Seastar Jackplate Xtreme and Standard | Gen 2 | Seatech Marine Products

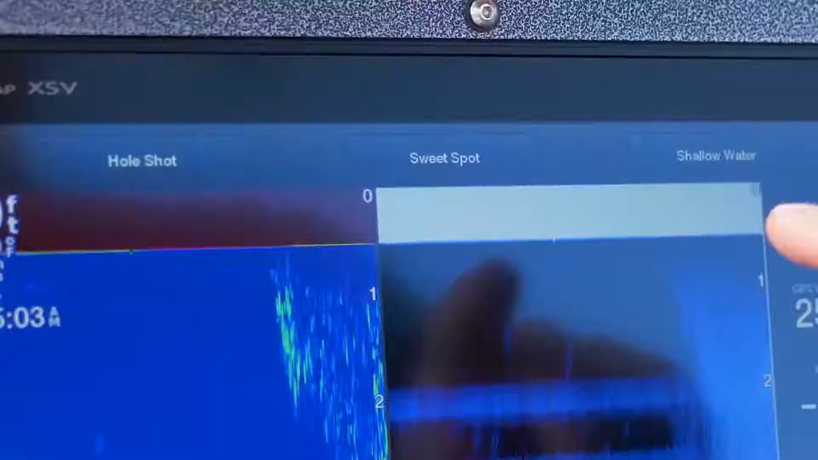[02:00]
Once you start getting on plane push the sweet spot
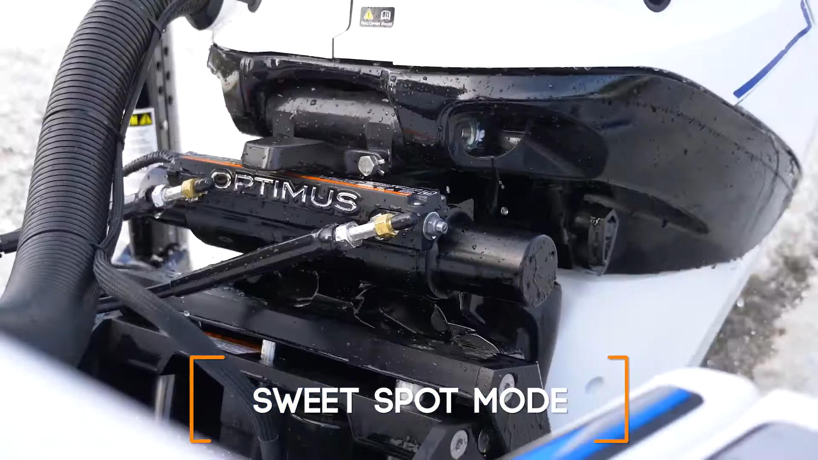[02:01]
button and both your engine and jack plate will adjust to your preset cruising positions.
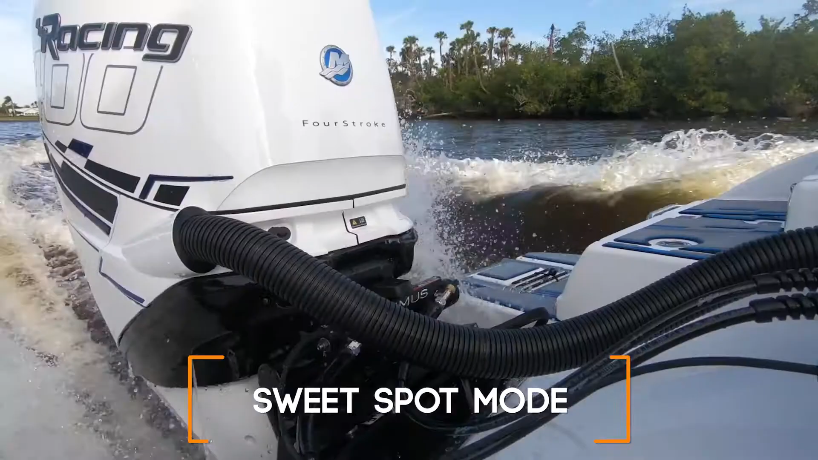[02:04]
Want to change it after some fine tuning?
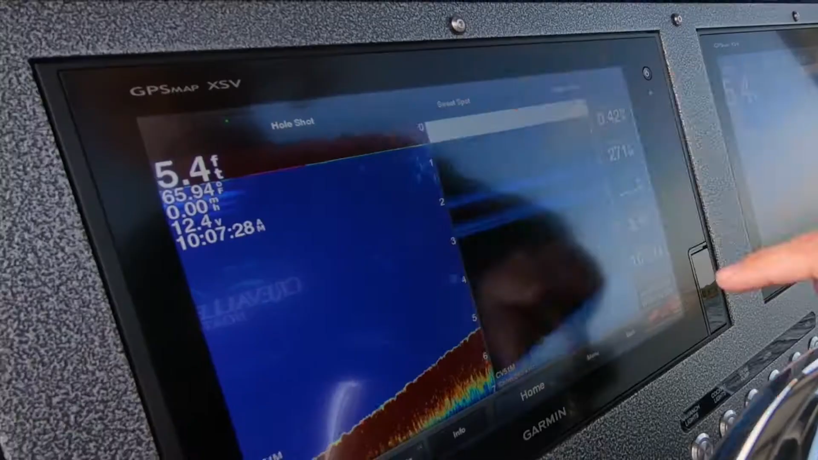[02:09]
On screen: depth 5.4 ft
Just hold a button to memorize your new setup.